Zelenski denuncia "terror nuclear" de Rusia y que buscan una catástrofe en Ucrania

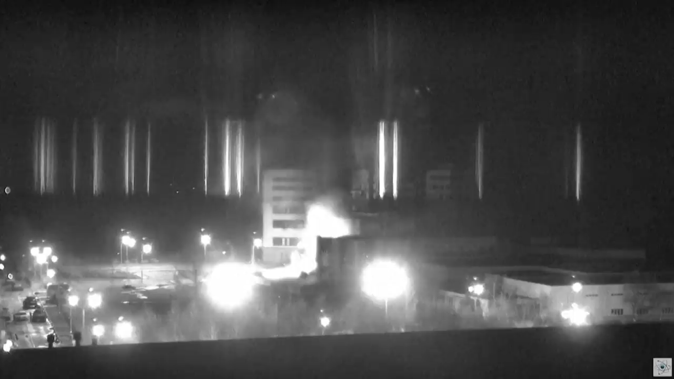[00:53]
El ataque causó un incendio que alcanzó un edificio y un laboratorio. Responsables del lugar afirmaron más tarde que la seguridad nuclear está garantizada, pero denunciaron que las tropas rusas no permitían el acceso de los bomberos. La Agencia Internacional de la Energía Atómica confirmó después que los niveles de radiación del lugar no se vieron alterados y el fuego, que finalmente fue controlado, no alcanzó al equipamiento esencial.